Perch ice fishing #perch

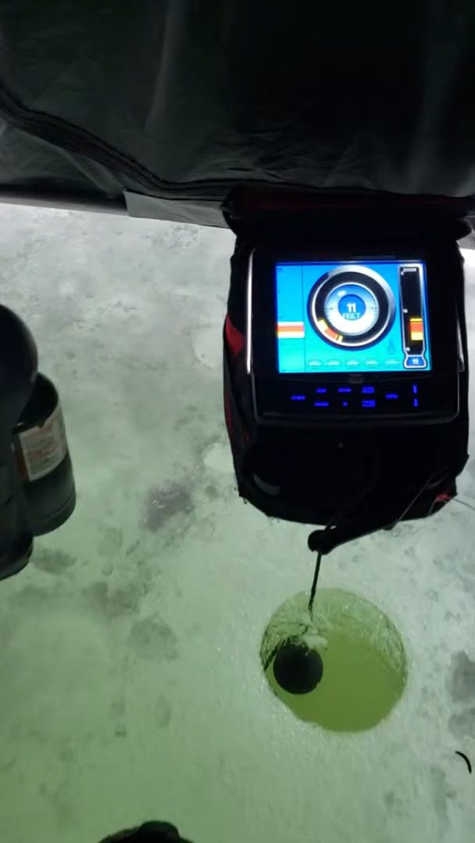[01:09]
we're in 11 foot of water here right now and buddy
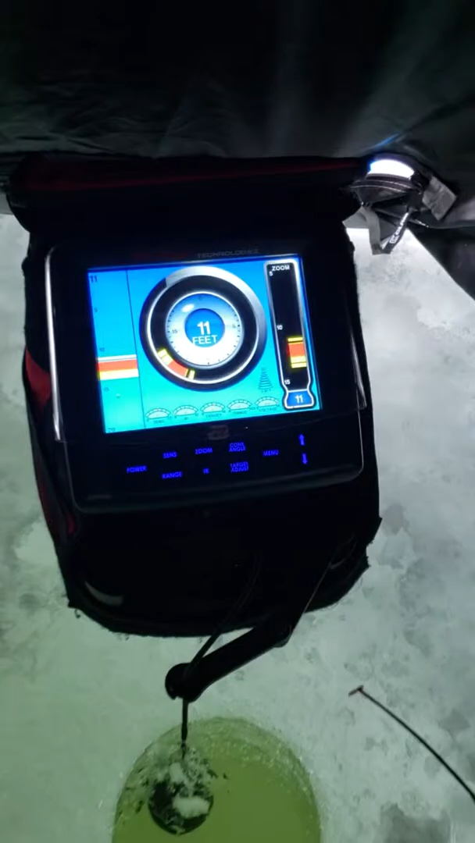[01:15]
there's got a couple little bluegill but that was always had it's not doing real well yet this
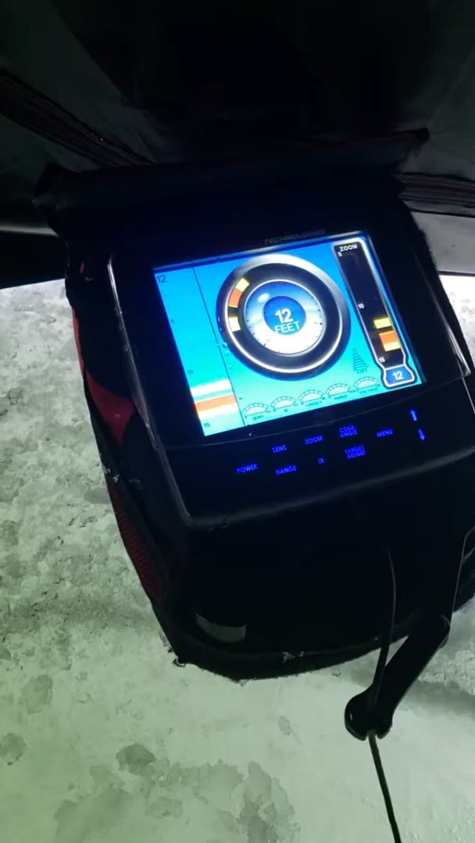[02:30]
On screen: depth 12 ft
we can fish there if you can see it on the flasher yellow and green there the black between it and the red that's fish
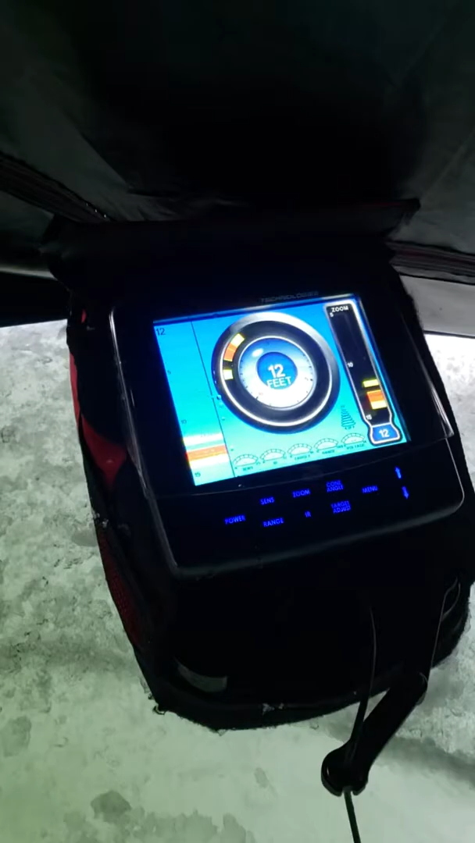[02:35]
On screen: depth 12 ft
so hopefully we'll see if we can find some more